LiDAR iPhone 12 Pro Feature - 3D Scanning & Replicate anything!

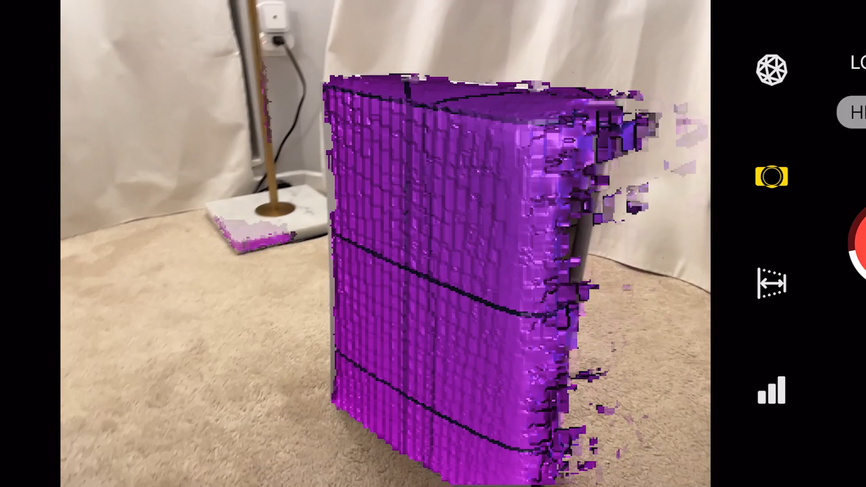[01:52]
Anyway, because of this ambitious journey, I decided to scan the PlayStation 5. Now all jokes aside, as you can see, the PlayStation 5 has a relatively rectangular shape.
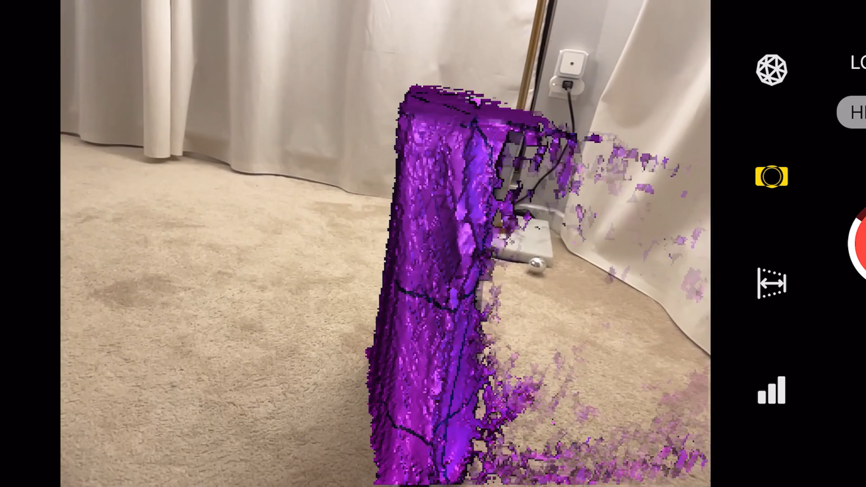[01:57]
However, it does have more groups, edges, curves, and uneven surfaces.
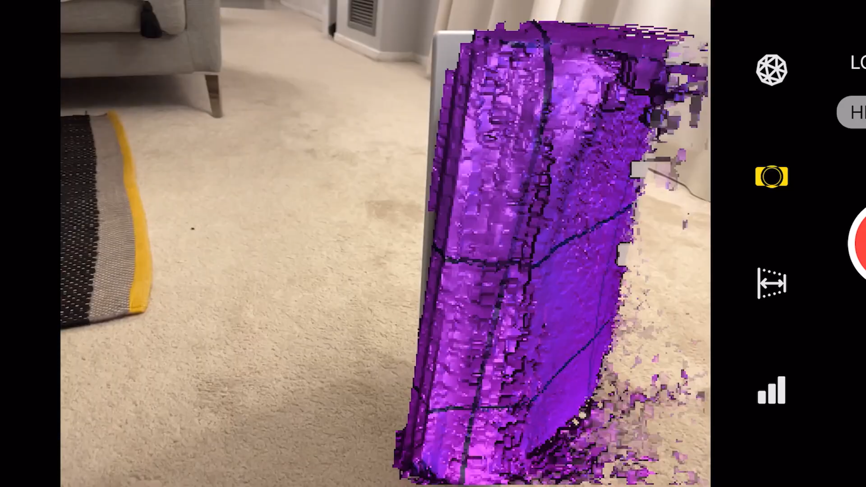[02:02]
So I figured the LiDAR scanner would have a greater challenge in trying to capture the whole thing.
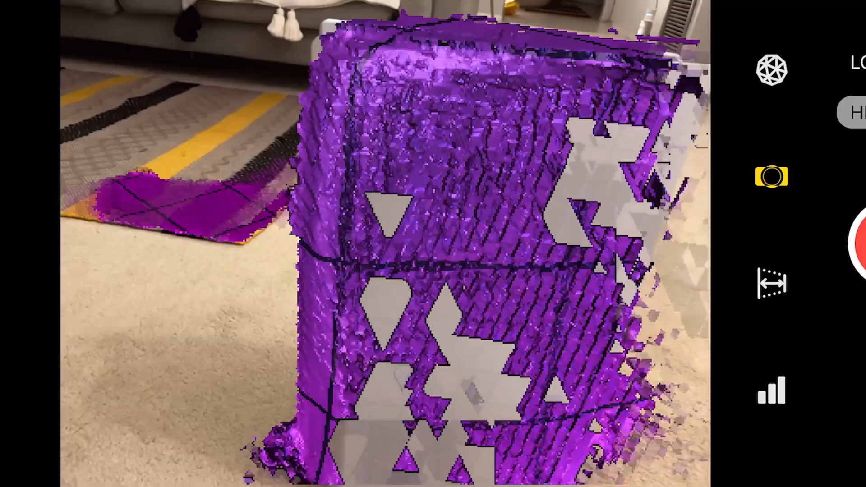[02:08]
And not to my surprise, you can see that while the software does a great job at capturing the parameters of the device,
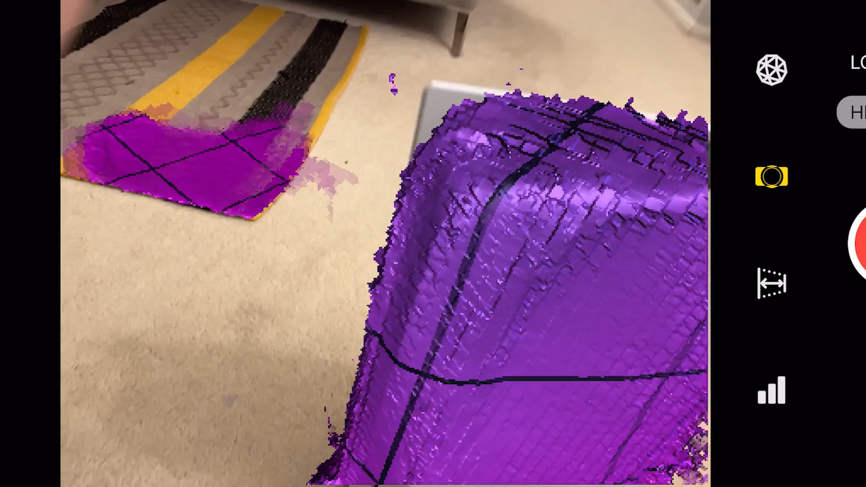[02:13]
it does start struggling in capturing the areas where there's a lot of grooves and edges. So here is the final image scan of the PlayStation 5.
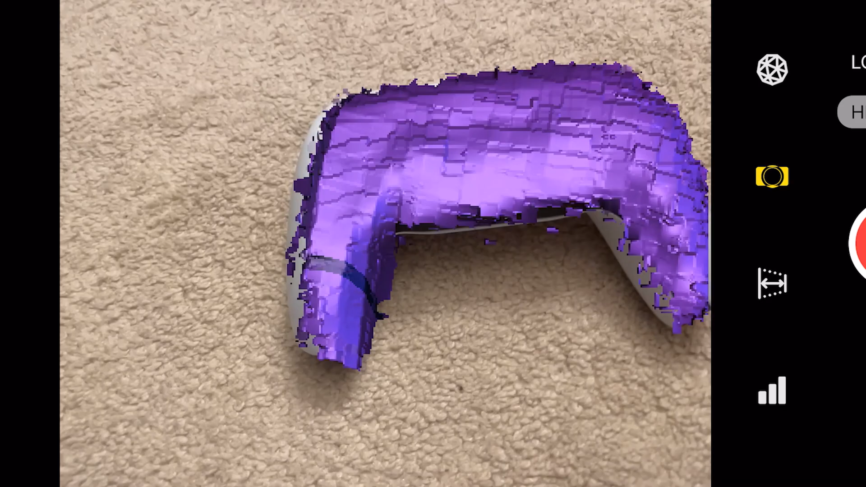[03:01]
The reason I did this one is because it has a lot of rounded corners, it has a fairly complex shape, and it's a relatively small object. And as you can see that the scanner is having somewhat of a hard time capturing the exact details.
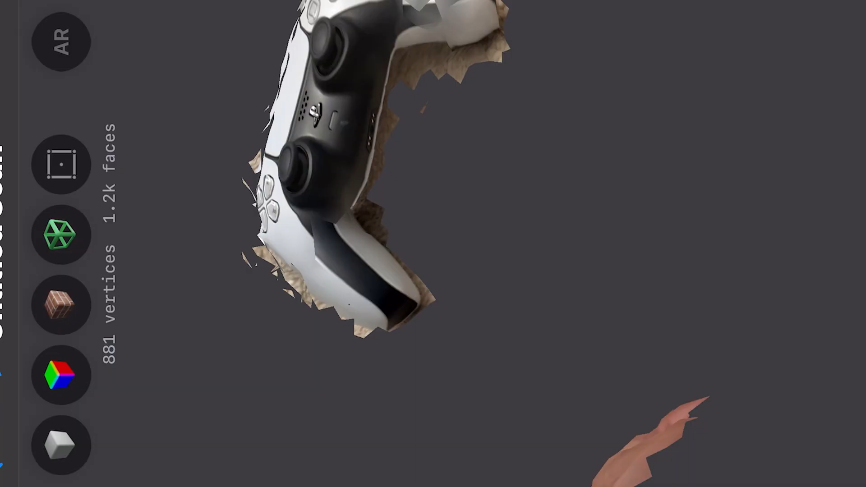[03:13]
However, it does a pretty good job and define the parameters of the controller itself. Here's the final scan of the controller. As you can see, the LiDAR scanner did a pretty good job at capturing the image quality.
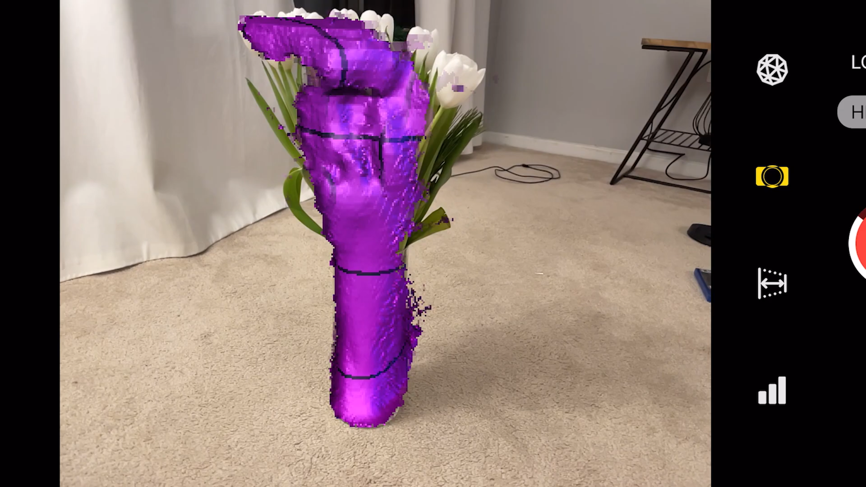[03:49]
There's a lot of edges going on, a lot of uneven surfaces, and a lot of inconsistencies in the overall surface area of the device.
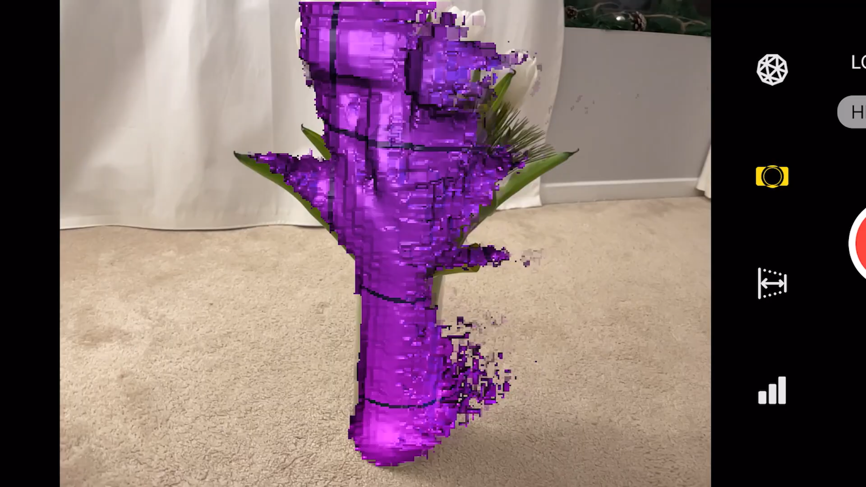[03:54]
Immediately, you can see the LiDAR scanner software does a fantastic job at defining the parameters of the actual object itself.
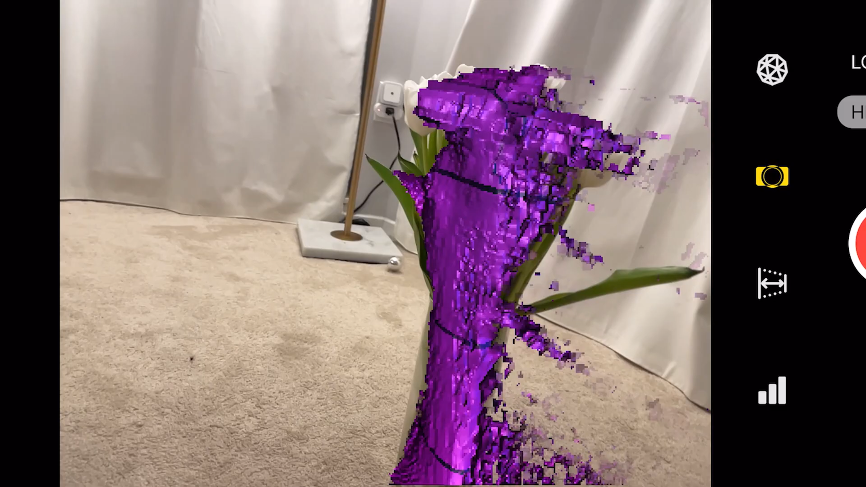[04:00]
Where it struggles immediately, however, is in defining the edges, curves, and grooves. There's just a lot going on here, and I can already tell the LiDAR scanner is having a hard time keeping up.
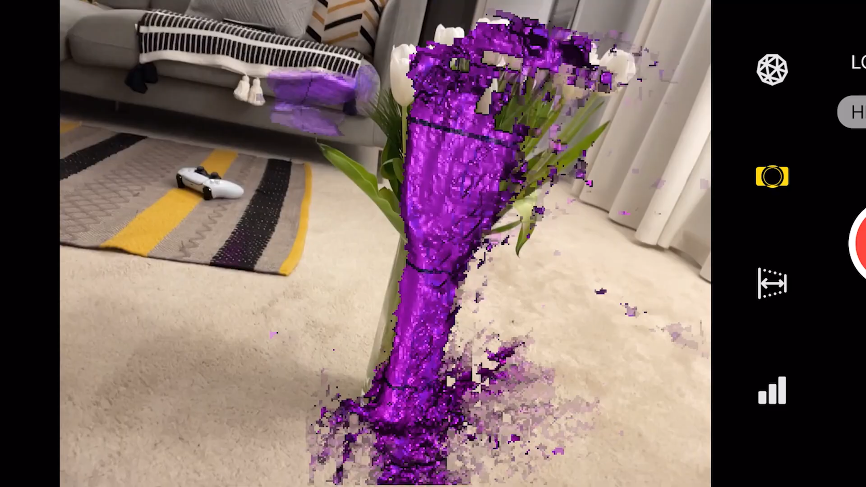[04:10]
Despite this, I tried to do a pretty detailed move around the object to make sure I capture as much detail as possible. So the final result is something you would not want to give to your significant other.